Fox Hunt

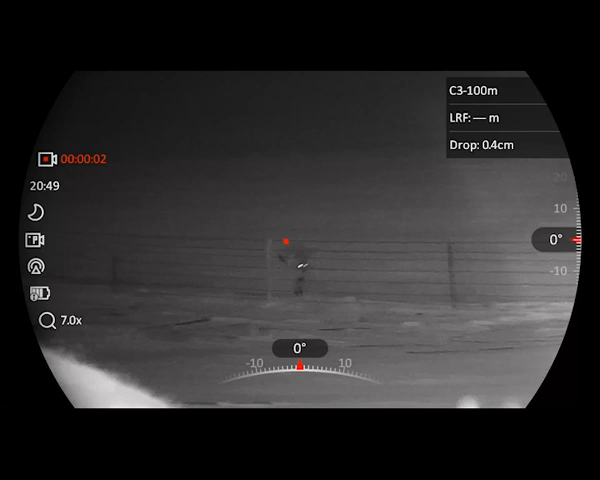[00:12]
out helping remove rabbits from a property out
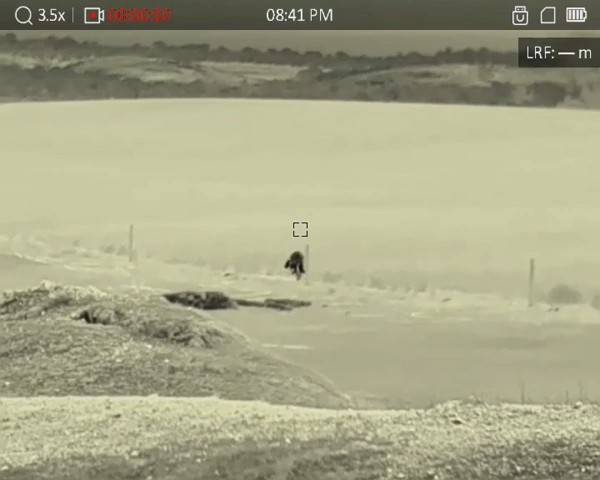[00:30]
which we use to try to find rabbits and foxes and as you can see there's a kangaroo enjoying a feast on the crop out on the other side of that fence
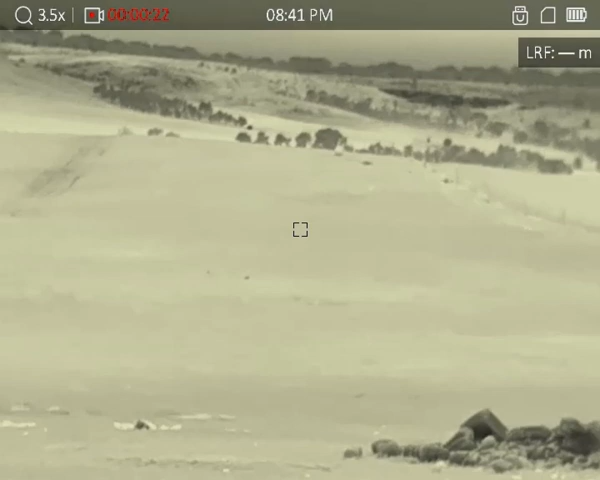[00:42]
now tonight being tonight it's a clear sky I think it's about six degrees at the time of this shooting
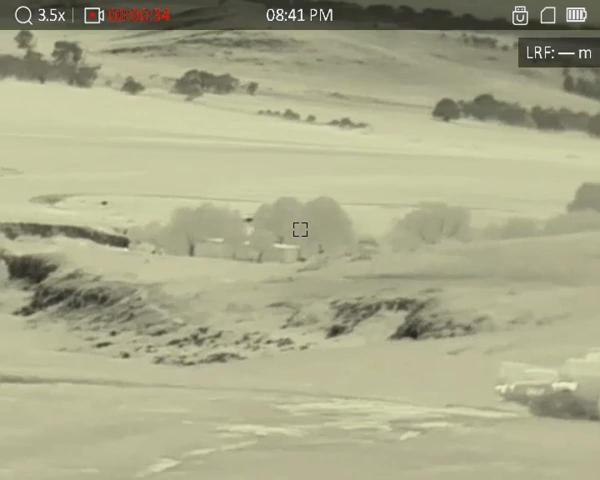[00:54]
and you can see there's not a rabbit to be seen it seems to be the colder it gets the clearer the night the damp air comes in and they seem to go to
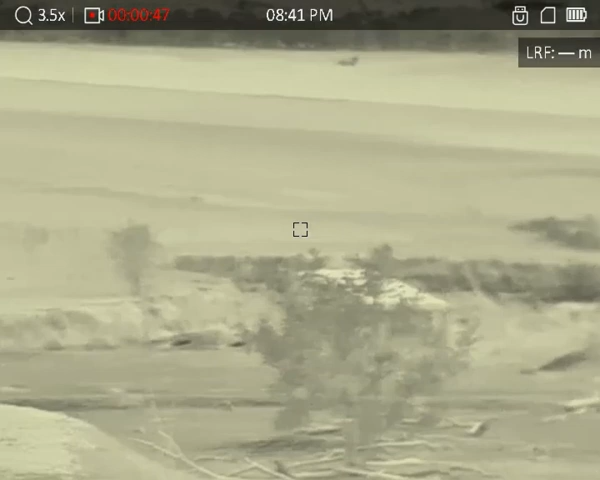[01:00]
ground looking back over the the river towards the neighboring properties you can see there's a black speck there in the paddock that there is a rabbit there's a couple of them
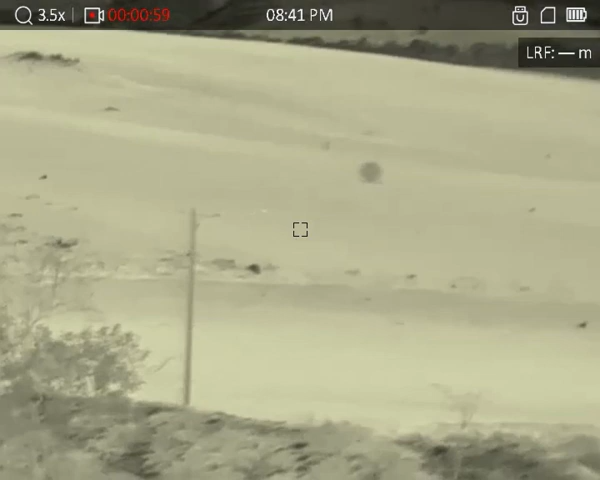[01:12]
out there a few black dots a bit hard to pick amongst the rocks on the hill
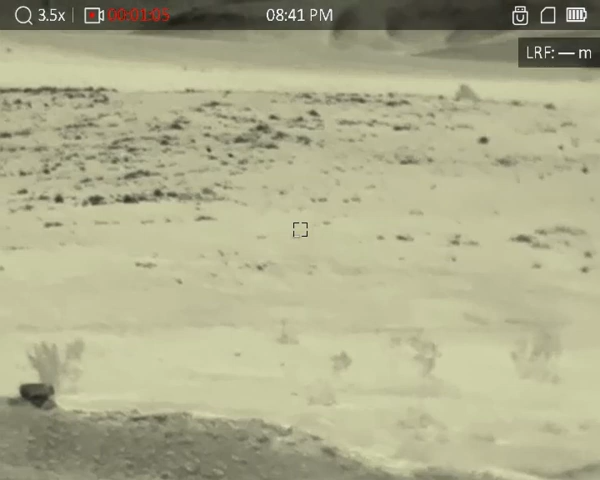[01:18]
the rocks are obviously holding some heat as well the rabbits are actually darker
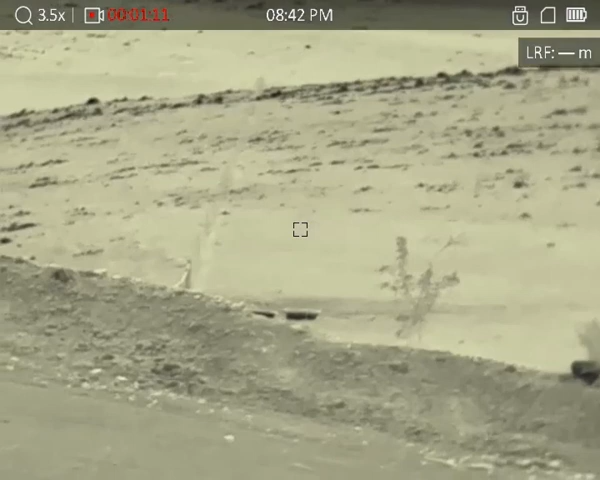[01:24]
when it comes to like a jet black color on the screen but it's actually a
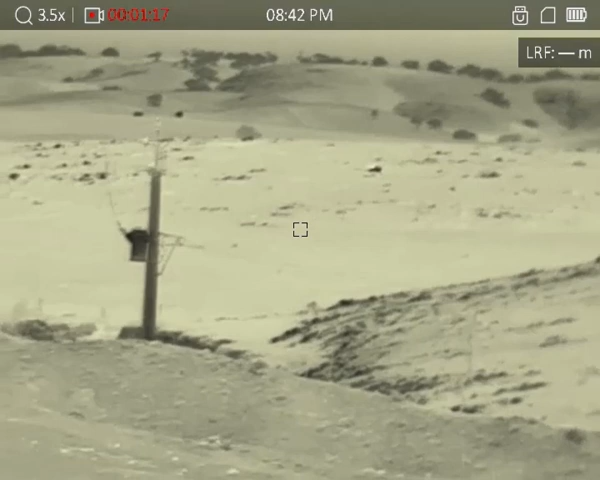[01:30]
very clear night when it comes to the rabbits so we're basically decided to more concentrate on trying to find the foxes
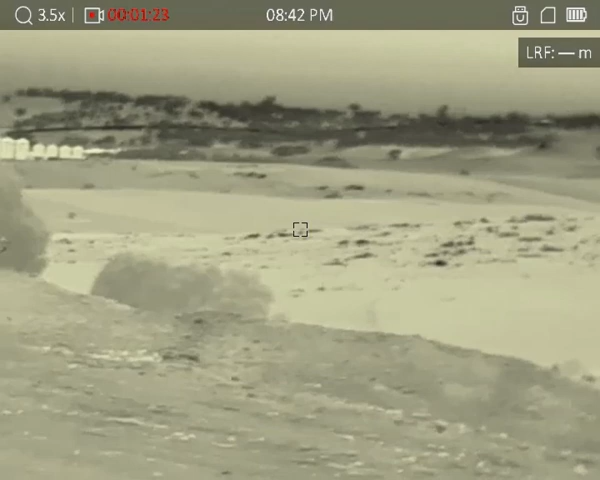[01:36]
and grab whatever rabbits we can that that we can get on
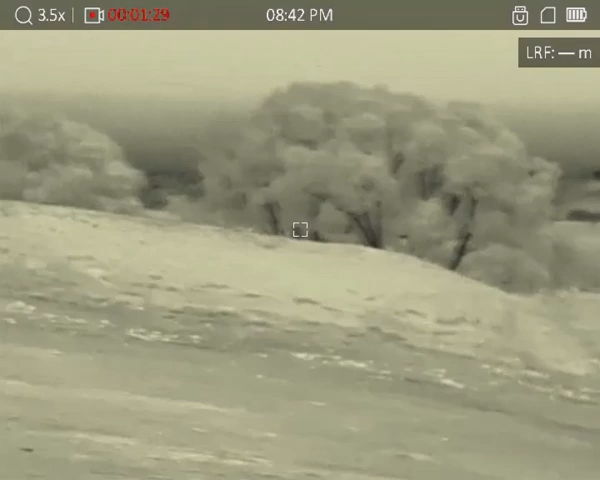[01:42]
to but even this area here back towards the immediate neighbor's house behind the hill there where the gum trees are um has usually got a whole handful of the rabbits on this hill but as you can see it's
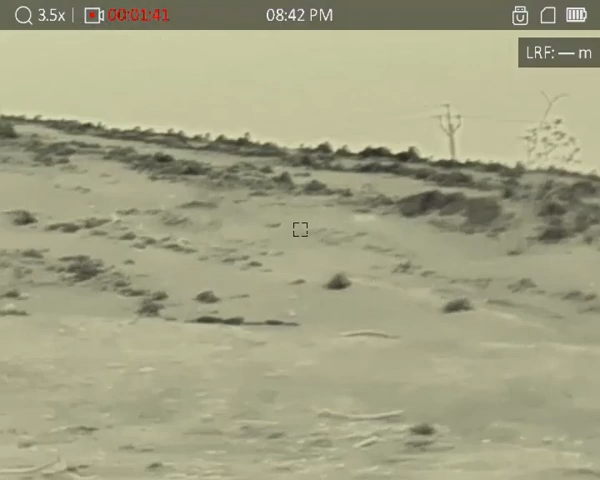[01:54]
just the rocks is all we're seeing we're not getting any rabbit heat signatures at all off of this hill
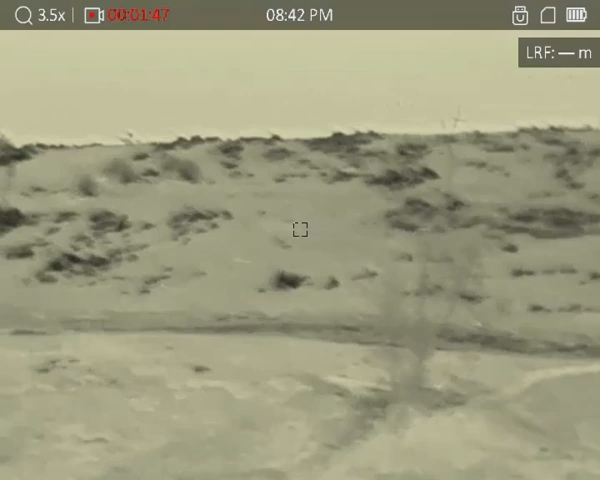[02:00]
and this is now looking back towards the front of the property back up the hill that we drive over to come in there's the track
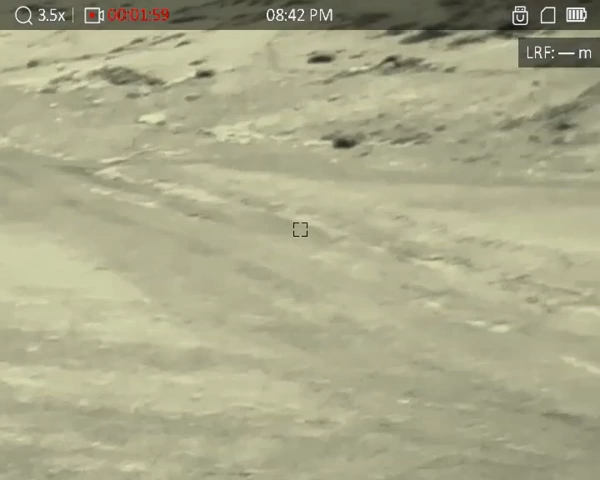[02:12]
uh we'll come down to the the star or the beginning of the show she uh has just had a conversation with the 223 and uh it's good to remove them from the environment because they do a lot of damage
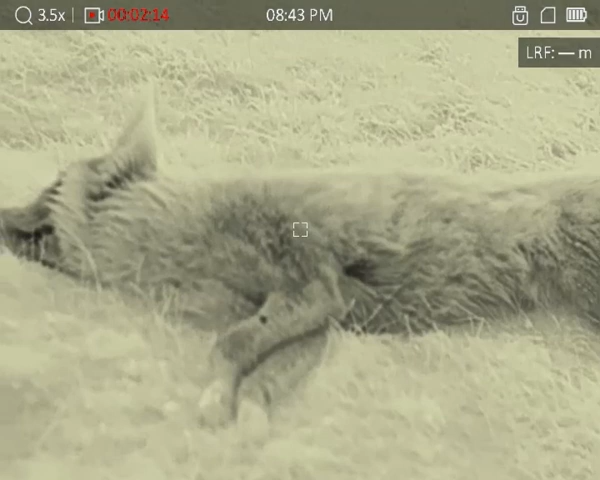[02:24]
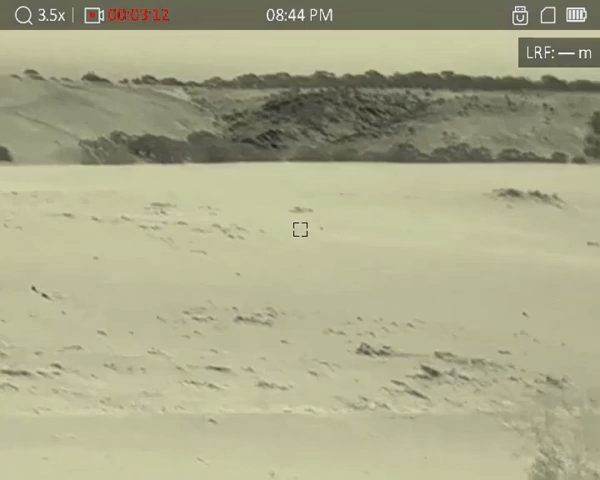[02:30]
sheep are going to be released into this rear paddock we're operating at the moment so it's good to get the foxes out of there you can see there's a rabbit down there in the distance that is out in the neighbor's crop the problem is by the time we get out there
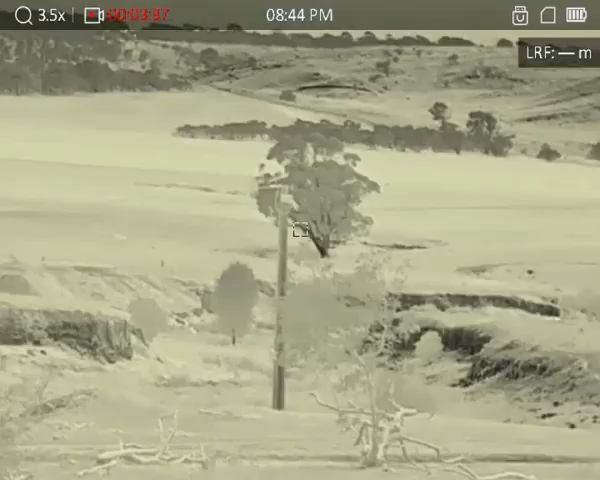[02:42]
it's uh actually that one wasn't on the neighbor's crop but this is looking up between the two gum trees this is where we've been seeing the foxes move through and by the time we get out there we just they just disappear we just can't have you struggling to get onto them so we're different plan of attack for tonight which has already paid dividends
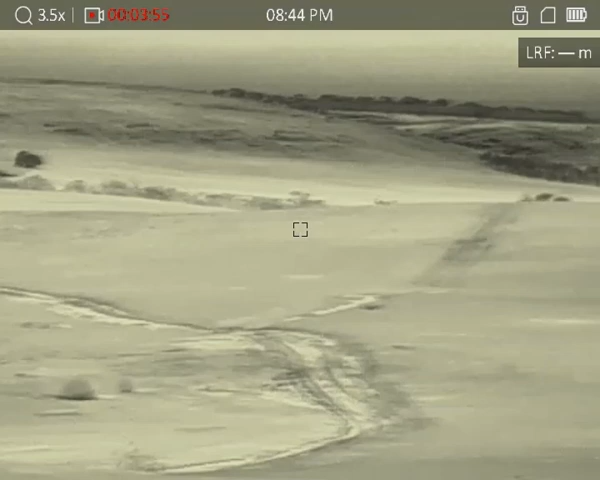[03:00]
um i ended up after this i ended up going back down there to get onto a few rabbits that we did see eventually with no luck um
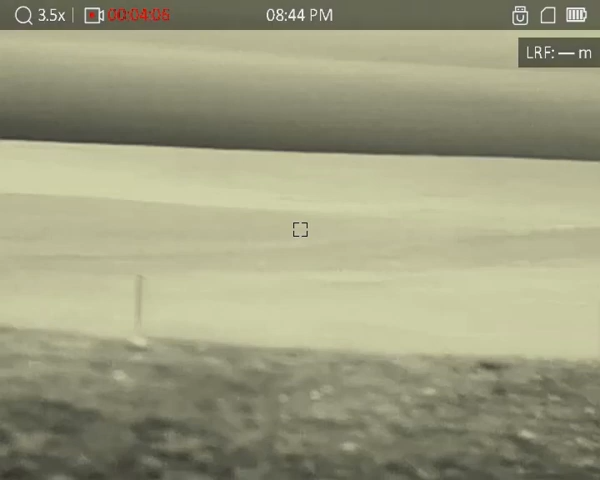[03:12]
so but then upon return we've uh made
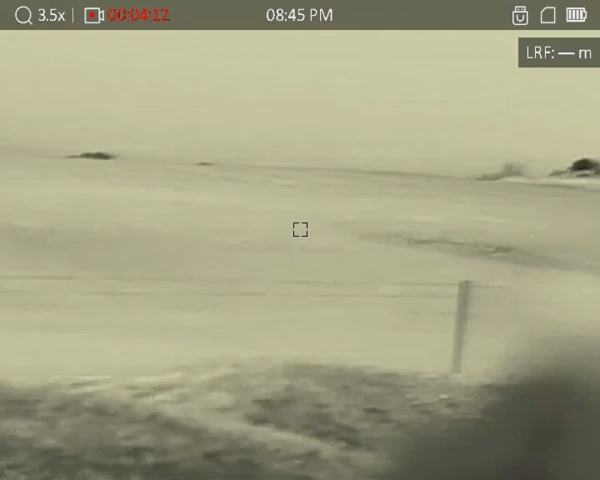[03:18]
our way back out there's actually a fork in the tracks down there which is where we've sort of headed
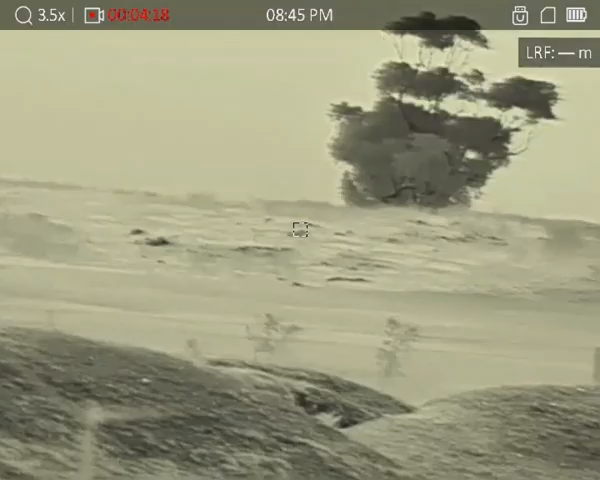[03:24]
out to because while we're down the back trunk of the rabbits we've seen the the second fox and
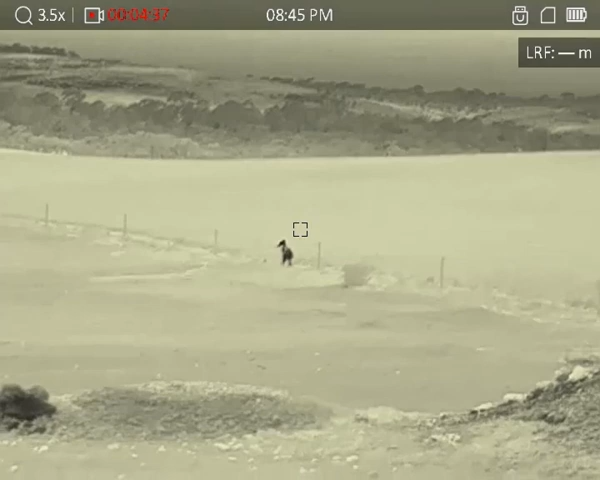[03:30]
there's a kangaroo you can see it's really dark on the screen from its heat signature stands out like a sore thumb um you need a permit to take them so it's it's quite safe at the
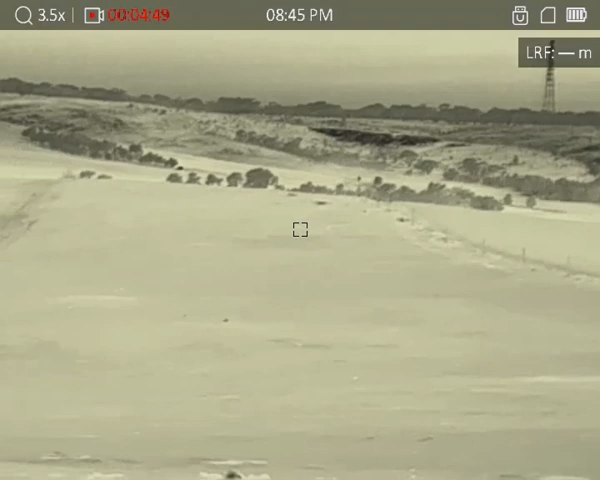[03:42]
moment enjoying a feed of the neighboring crop and then on the return as i said this is what we've seen looking back towards the front so unfortunately i'm a lot further away now from where i should have been but this is about the
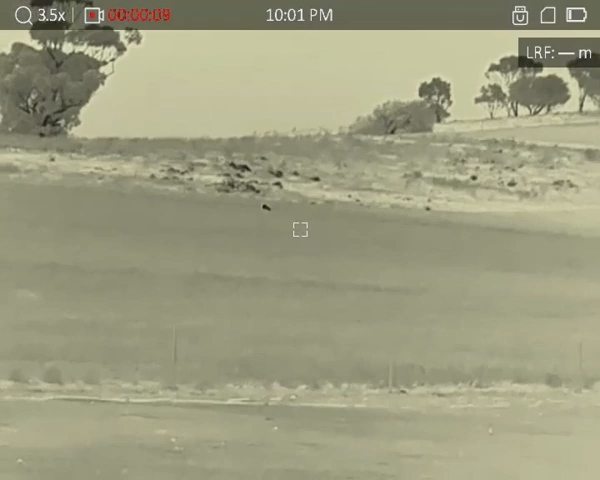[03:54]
same area of the first fox i now have to drop the thermal and